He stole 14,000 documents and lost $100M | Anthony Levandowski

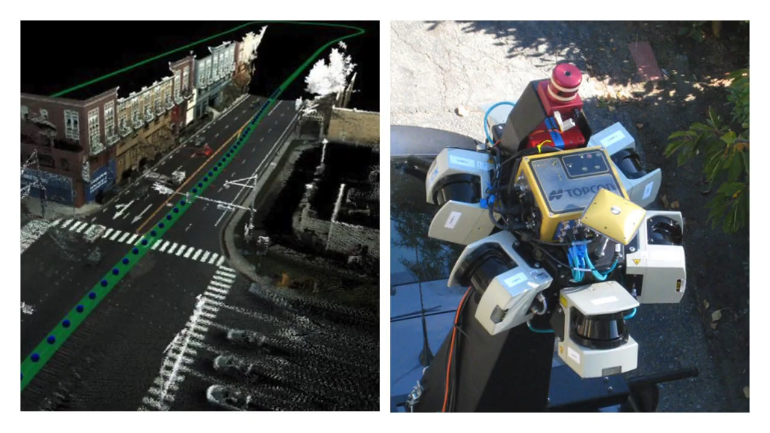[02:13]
The cars took pictures and recorded GPS locations. And the startup turned the data captured into maps.